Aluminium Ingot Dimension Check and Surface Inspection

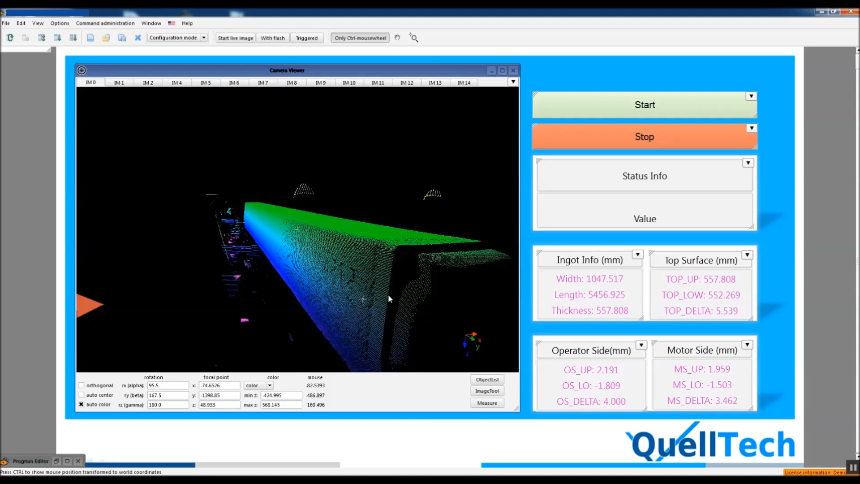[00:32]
This is not processed. This belongs to the middle scanner
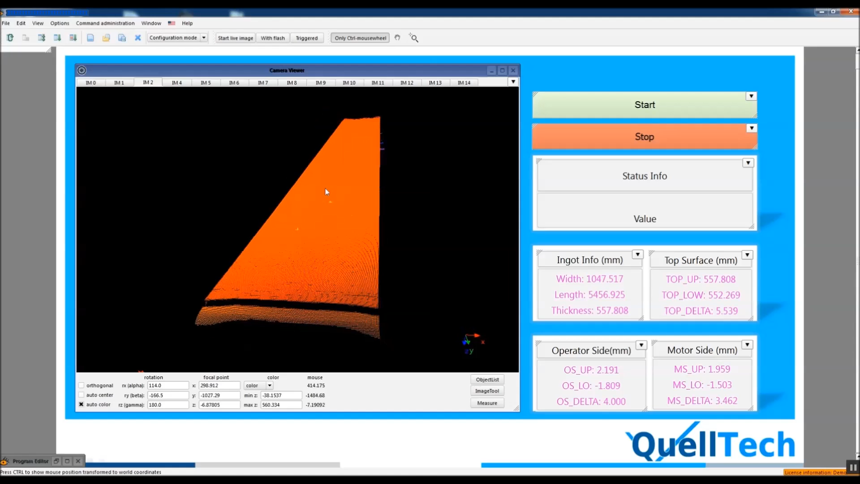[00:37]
while this belongs to the rightmost one. So now we will merge these point clouds together and we will find some measurements. These measurements are going to be width, width length,
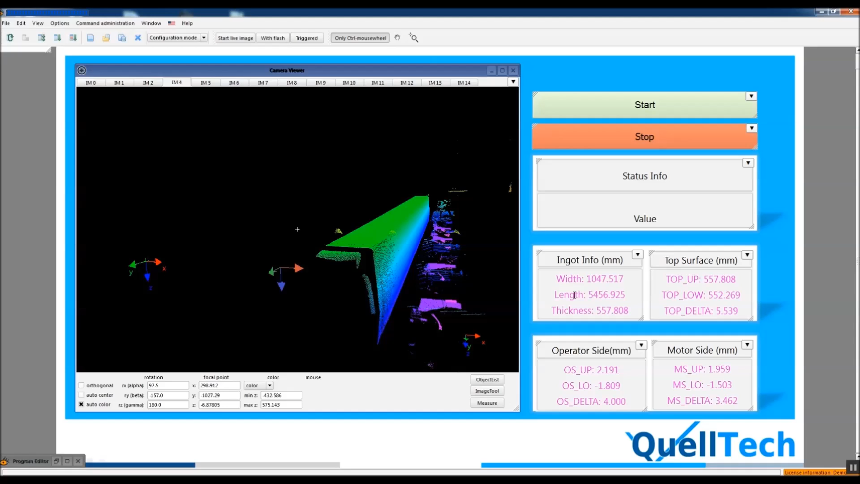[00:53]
the homogeneity of the top surface, the delta, the deltas of the sides as well.
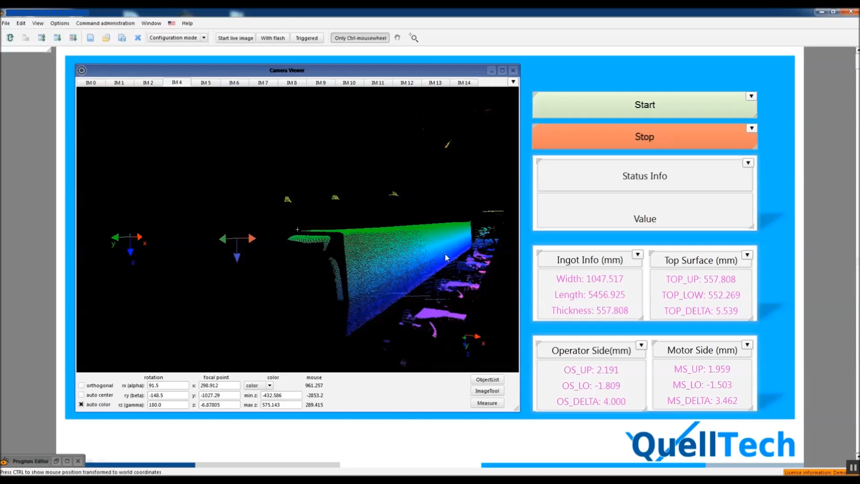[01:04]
And for example while calculating width we are not finding the width of the top surface
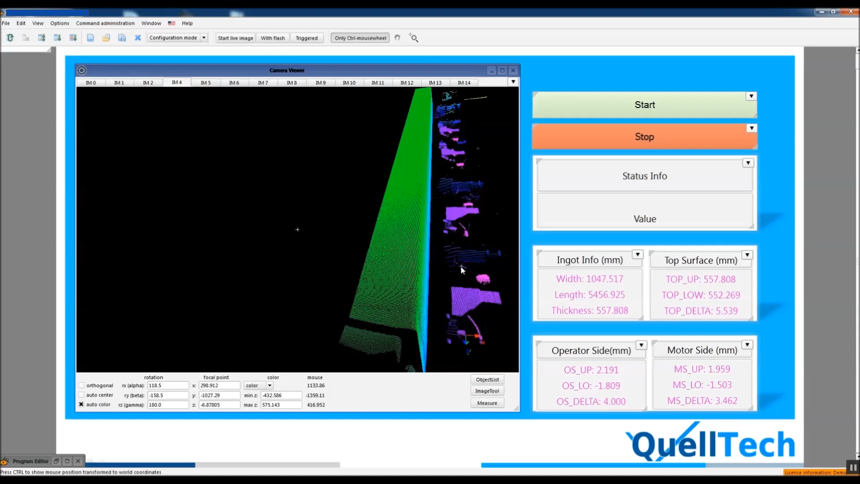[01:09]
but we are finding furthest point in this side and then another furthest point in this side.
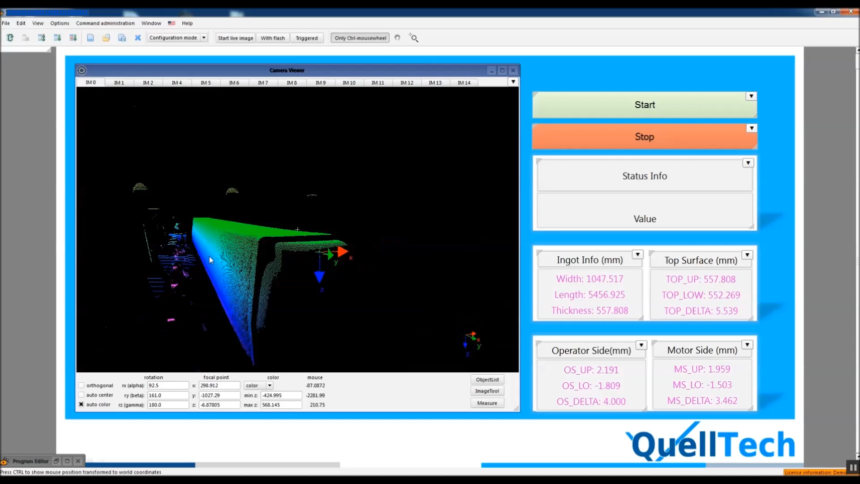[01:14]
So then we get the distance between these two very far points.
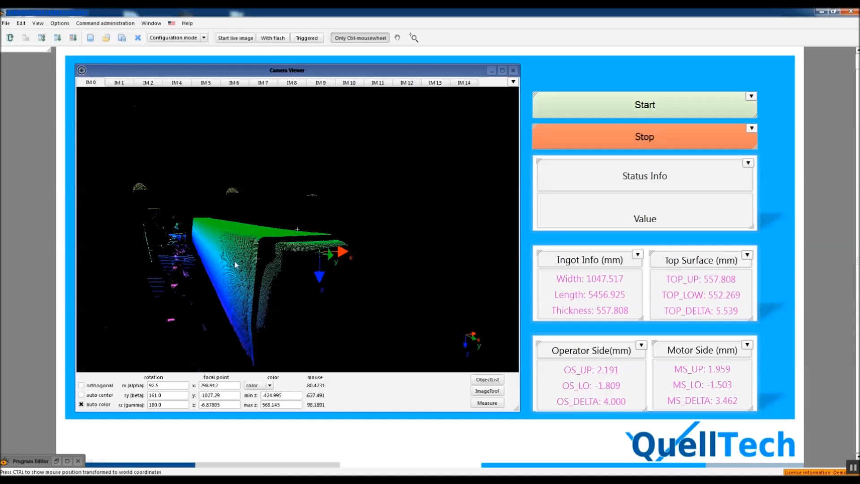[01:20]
The merged point cloud is this one.
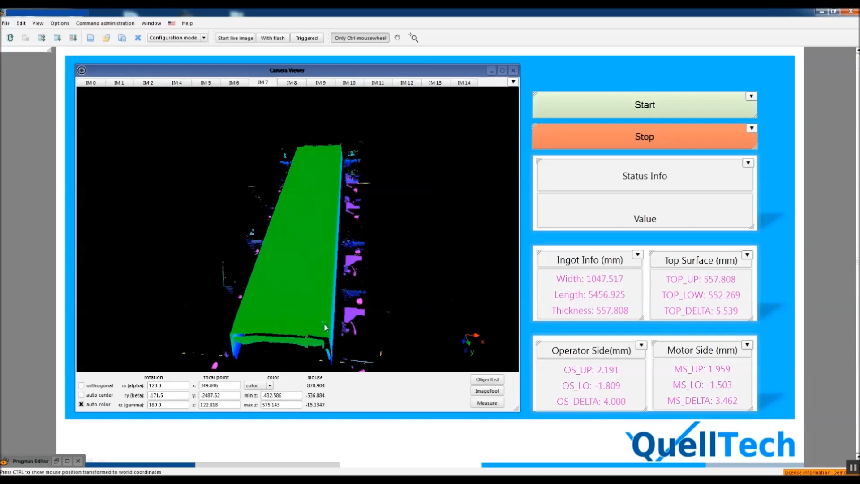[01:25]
So we have some noises which are floating
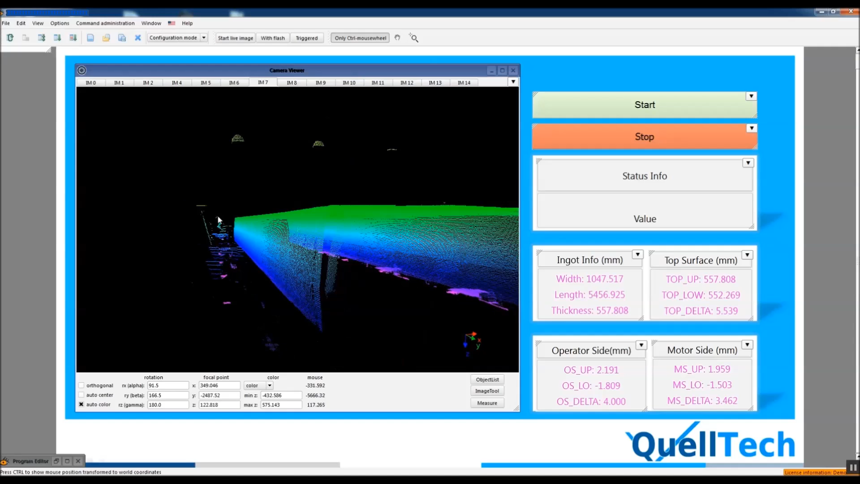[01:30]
in space but when we apply some 3D outlier removal functions and some filters they will disappear.
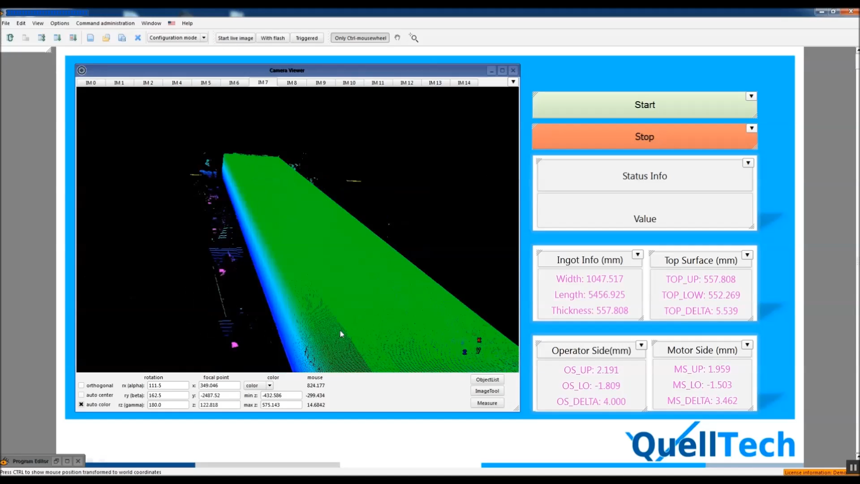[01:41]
So while this image memory concentrates on the whole object our
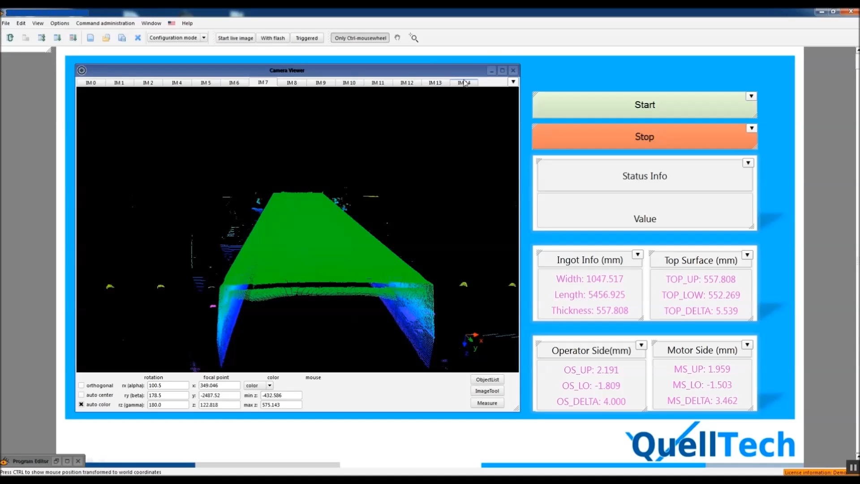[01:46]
major aim is to investigate the top surface.
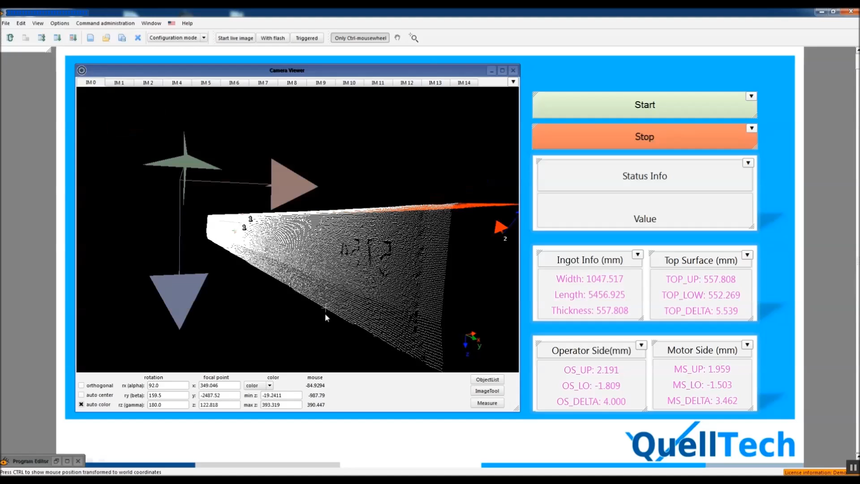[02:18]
So to acquire some results belong to sides we select the side surfaces
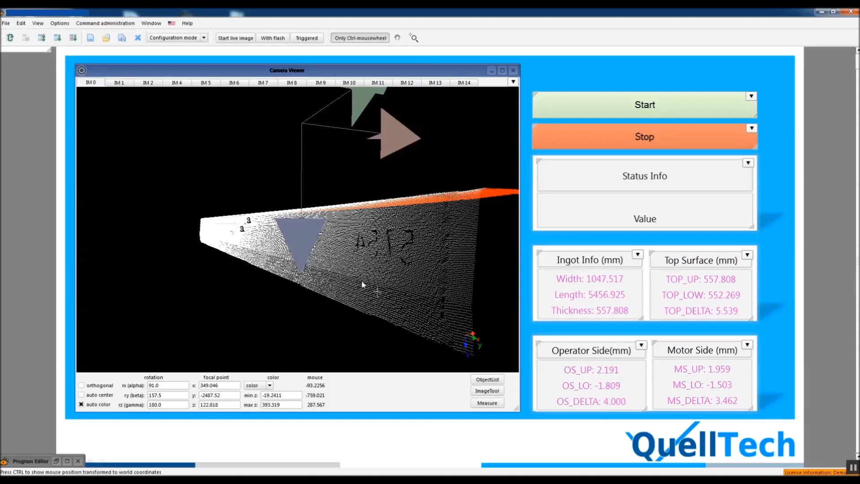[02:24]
which are seen as white in this image. So in this image memory we make some operations on them to find these delta points.
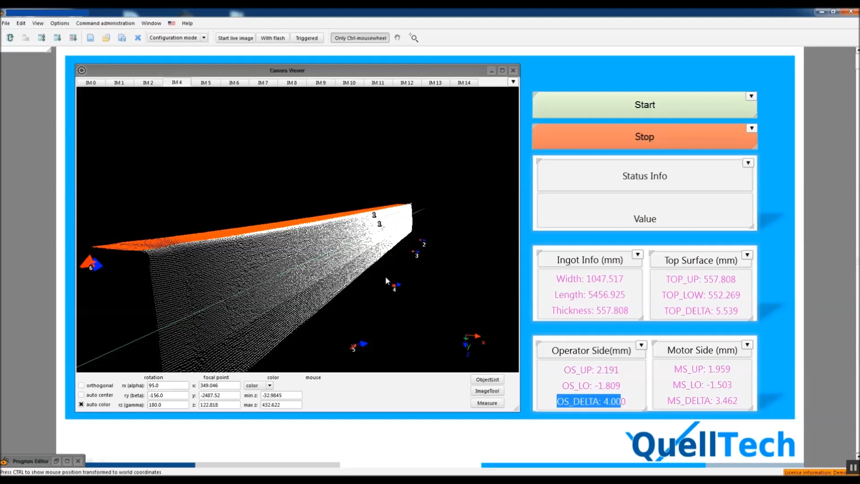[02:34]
We find the minimum and maximum points in these white regions.